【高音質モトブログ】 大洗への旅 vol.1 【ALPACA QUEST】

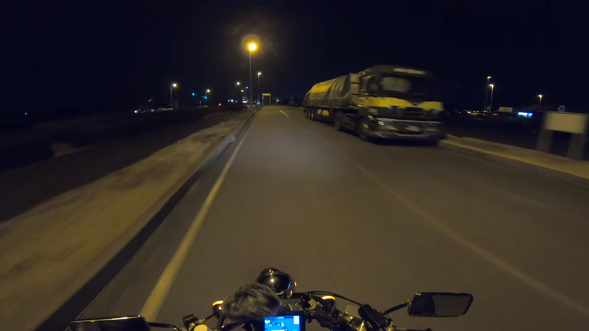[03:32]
なんかすげーくねくねしてんだなこれ
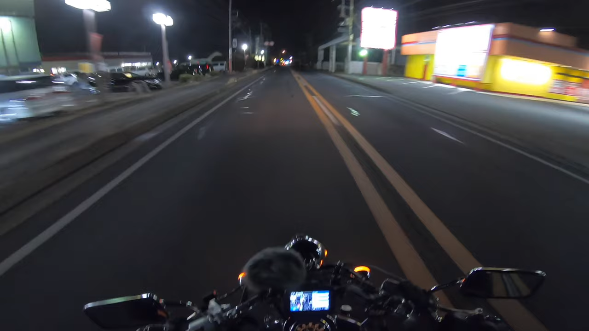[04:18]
あーあと大洗までだいたい70キロぐらいかなあー寒くなってる寒いなほんとにあーなんかボーリング場多い気がすんなぁなんかもう2軒目だな大洗のちょっと1キロぐらい離れたとことかねー宿を探すみたいな感じでここが一番いいんかなやっぱ
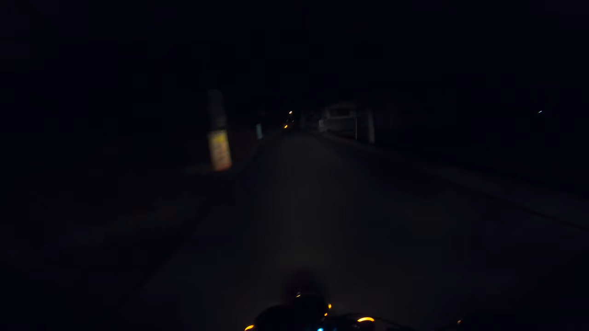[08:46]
車線現象もなんだ工事しすぎだよなー高速使えばねー2時間で来れる距離のところをねーやっぱり下道でゆっくり来るっていうのはまあこれはそれでなかなかオツですねっていうか雪が結構強ぇーな強くはないけど結構降ってんなー大丈夫かなーあーめっちゃきれいやばい雪もやばいけど